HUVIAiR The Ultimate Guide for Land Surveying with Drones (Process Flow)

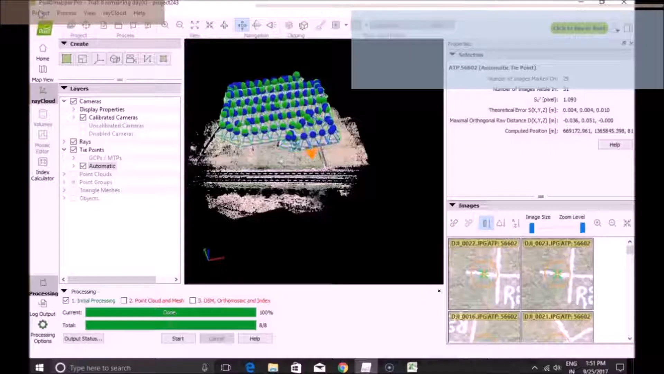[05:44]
The images were processed on PIX4D desktop
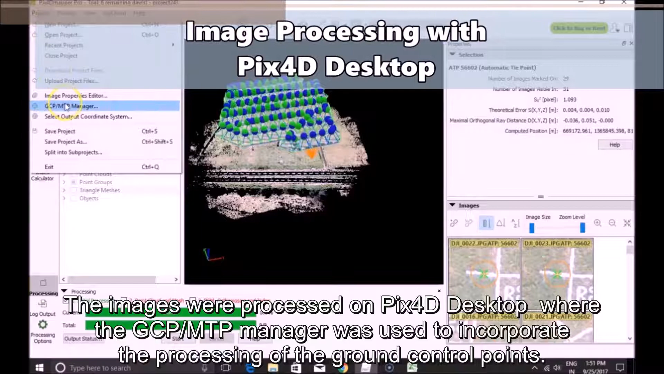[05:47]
where the GCP MTP manager was used to incorporate the processing of the ground control points.
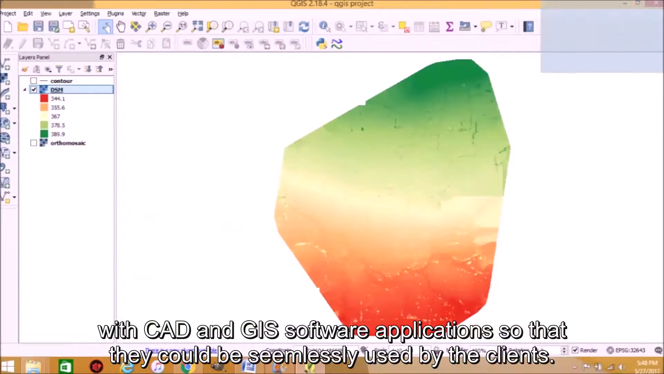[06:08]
applications so that they could be seamlessly used by the clients.
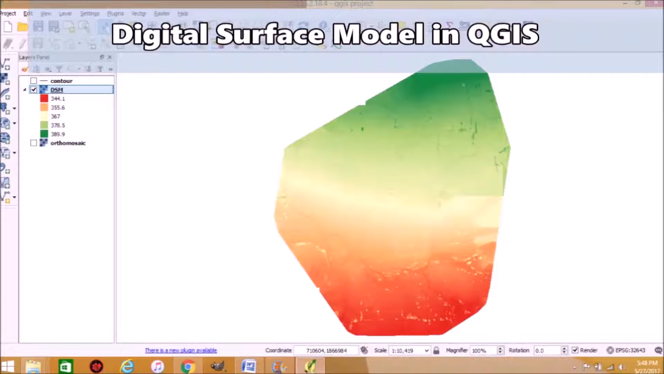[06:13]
The DSM was visualized in QGIS.
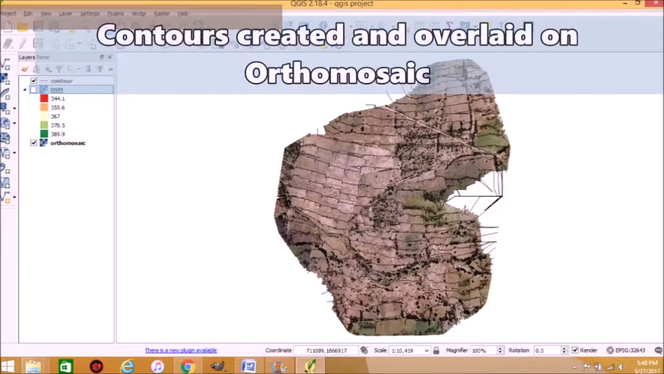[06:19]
Contours were created and overlaid on the orthomosaic.